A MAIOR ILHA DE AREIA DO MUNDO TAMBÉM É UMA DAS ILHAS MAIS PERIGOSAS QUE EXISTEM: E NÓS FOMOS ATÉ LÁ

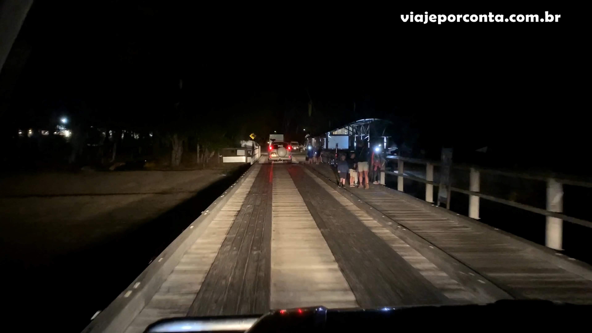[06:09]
A gente tá aqui na balsa, então, chegando em Fraser Island. A gente fez o caminho à noite, demora cerca de 45 minutos.